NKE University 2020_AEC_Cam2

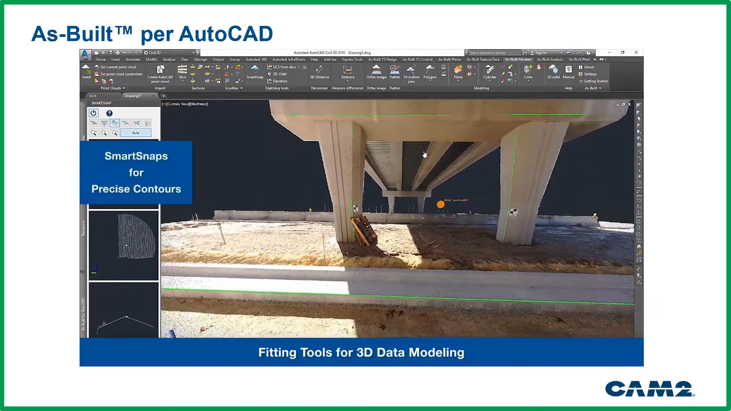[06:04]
infatti qua adesso lo state vedendo.
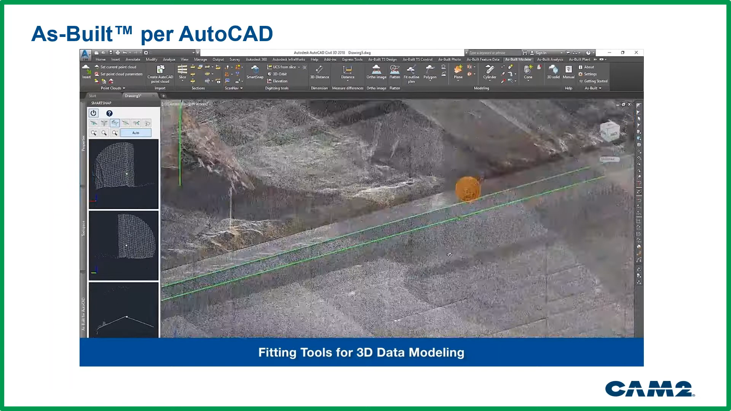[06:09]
All'interno di S-Vilt per AutoCAD c'è la possibilità di interfacciarsi con la
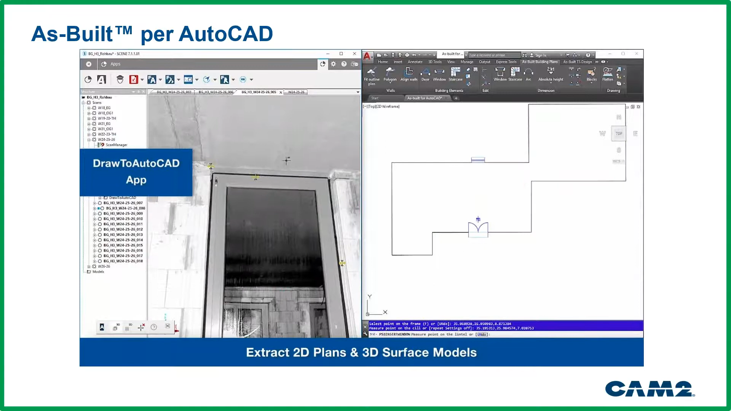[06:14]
vista rapida delle scansioni per poi ridisegnare velocemente sia in 2D che in 3D quello che io ho rilevato.
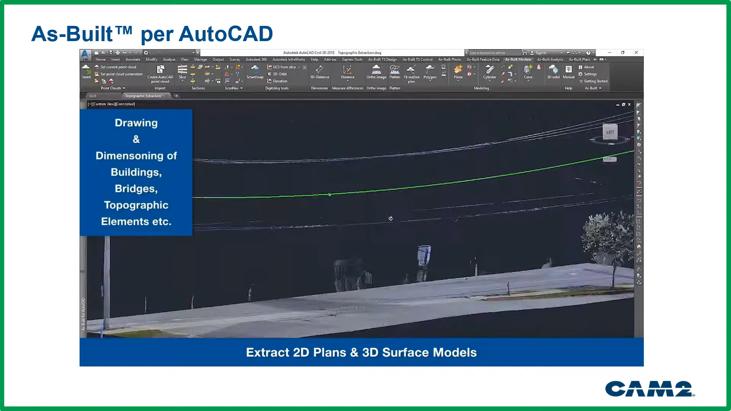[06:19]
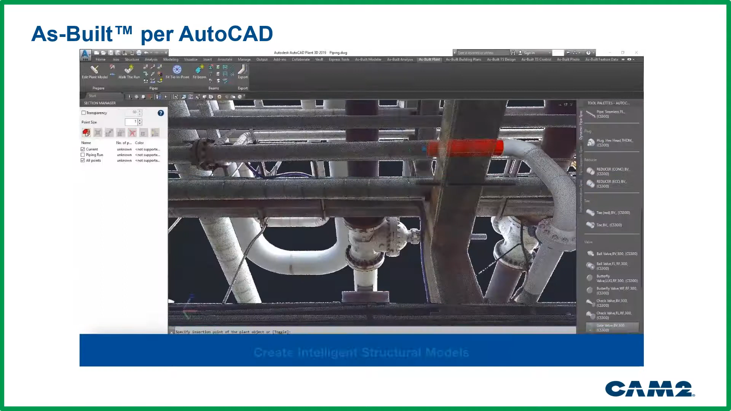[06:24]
È possibile ovviamente andare a estrarre il piping, quindi andare a creare dei modelli di impianti con le valvole,
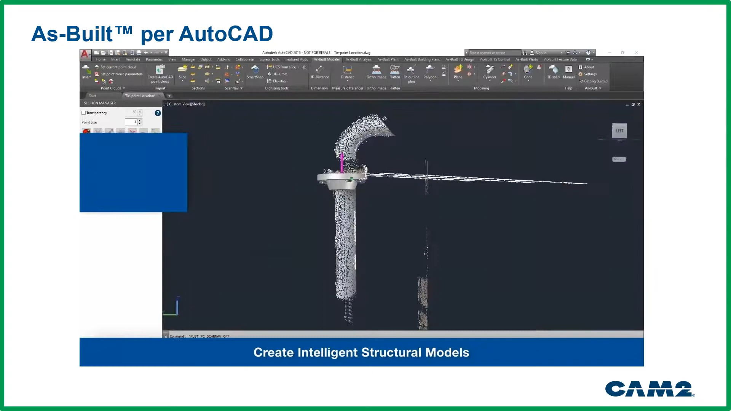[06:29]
con le flange, tutto quello che è caratterizzato all'interno di un impianto o di una struttura in acciaio,
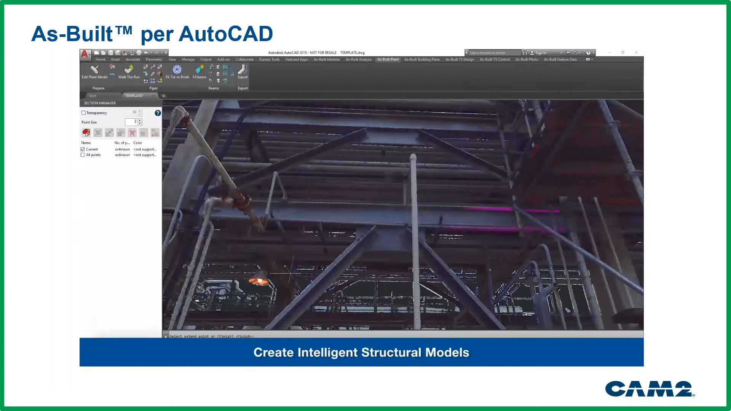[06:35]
come in questo caso.
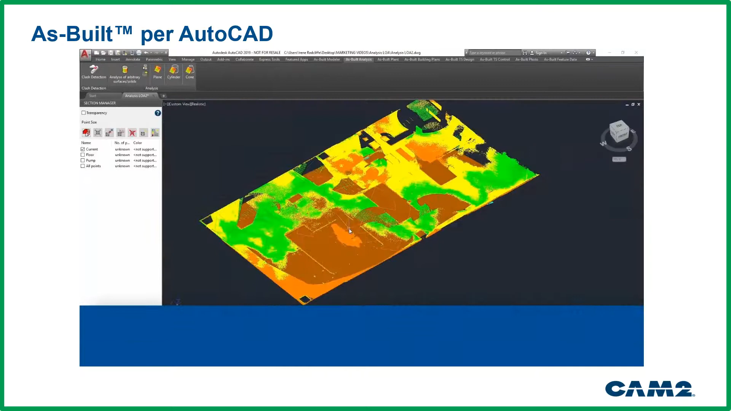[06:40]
Ci tengo a sottolineare che sono tutti riconoscimenti semi-automatici. In questo caso possiamo fare anche delle analisi
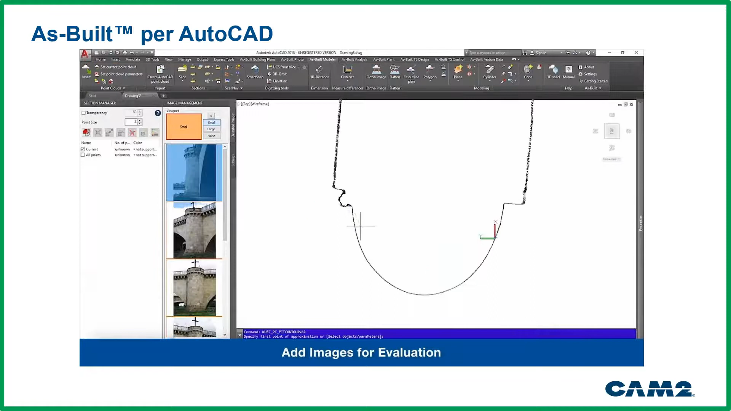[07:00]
È poi possibile andare a fittare mai dei poligoni in maniera molto precisa anche cliccando dei punti in maniera approssimativa in realtà come in questo caso e
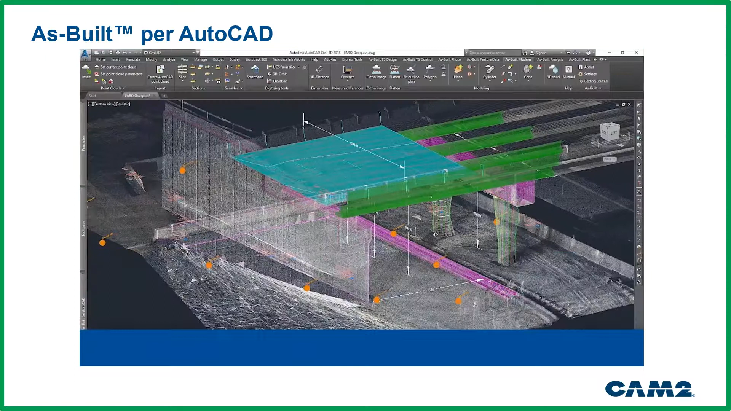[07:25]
tabelline con dei computi metrici all'interno di SBIT per AutoCAD.
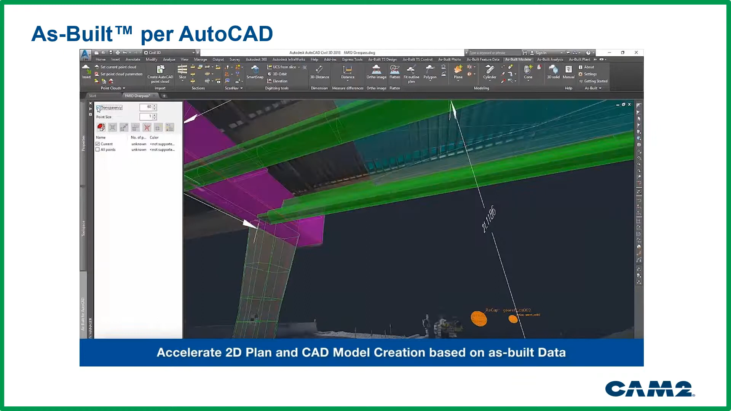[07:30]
Adesso invece passiamo a vedere sempre in maniera molto veloce quello che si può fare all'interno di SBIT per Revit.
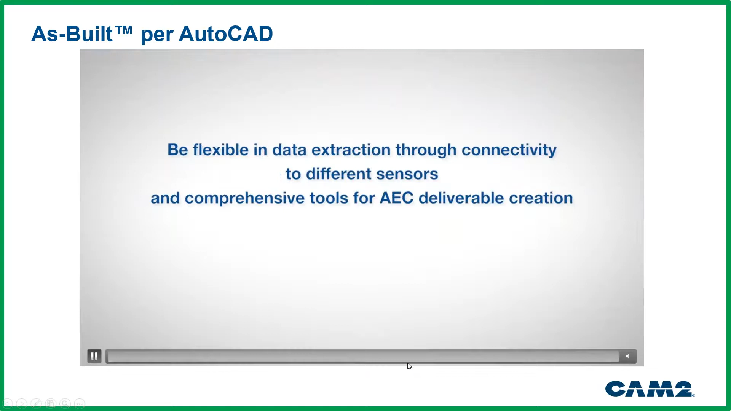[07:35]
In questo caso vado
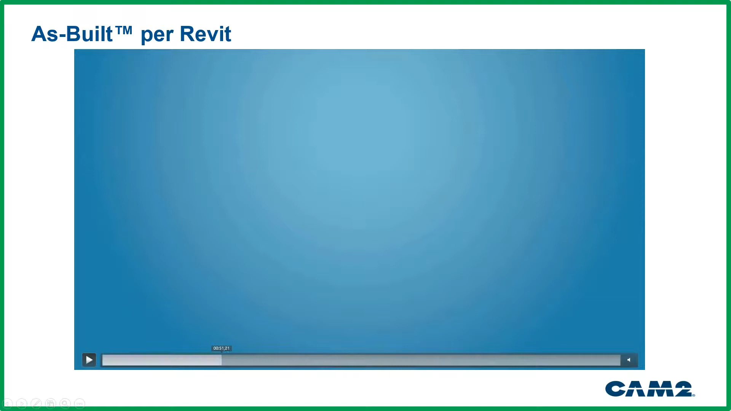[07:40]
qui sempre per evitare di farvi vedere cose non interessantissime.
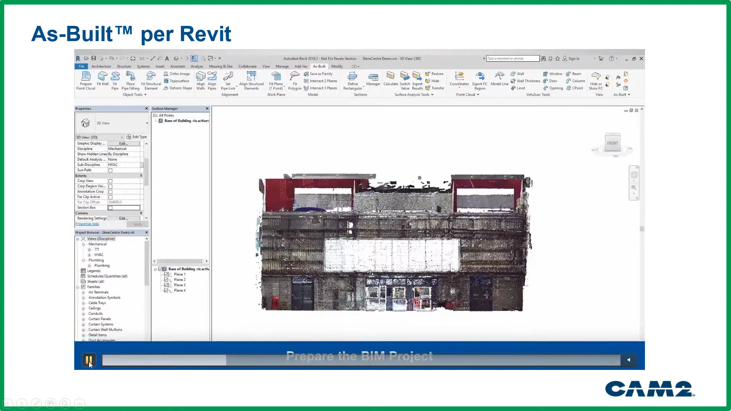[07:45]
Qui siamo all'interno di Revit con la nuova di punti RCP.
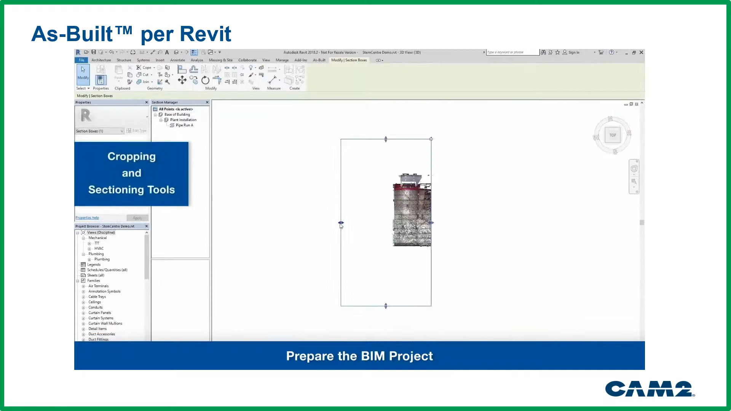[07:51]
Questo comando è un comando clipping box di selezione che è una selezione che può servire sia per andare
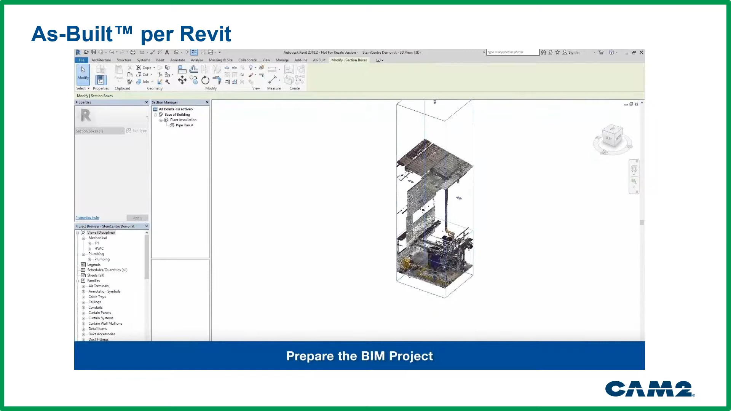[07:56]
a indicare alcune parti all'interno dell'ambiente sia per poter riconoscere, come in questo caso, delle murature in maniera semi-automatico. Io inserisco quel muro però magari dando un aggiustamento dello spessore perché lui rileva lo spessore dalla nuova di punti.
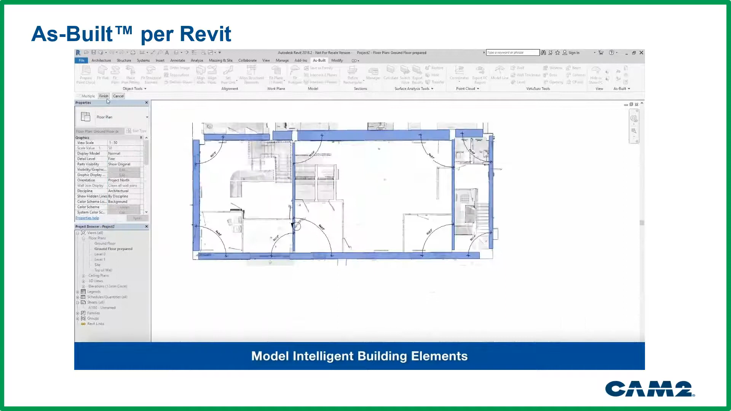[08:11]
Dopodiché ovviamente posso fare degli allineamenti
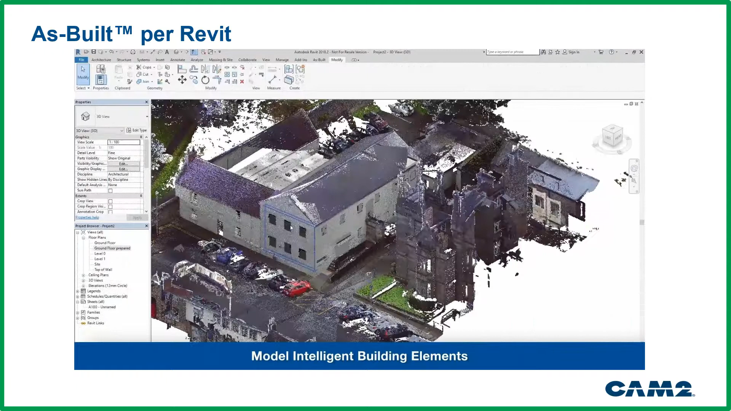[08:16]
tra queste pareti andare poi anche a riconoscere sempre con l'utilizzo
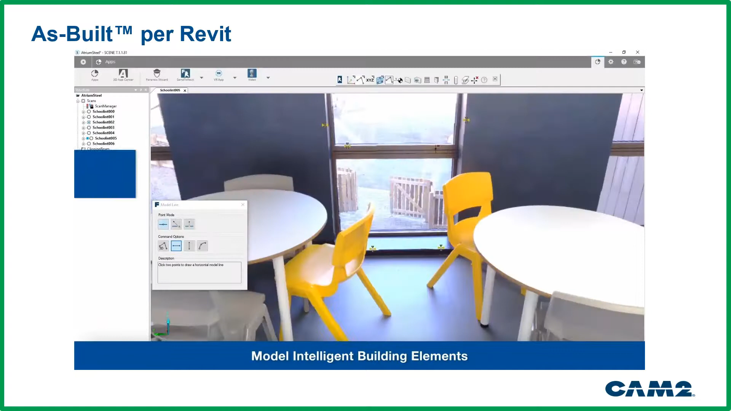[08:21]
della lista rapida della scansione degli elementi architettonici come in questo caso l'infisso all'interno della mia costruzione di Revit.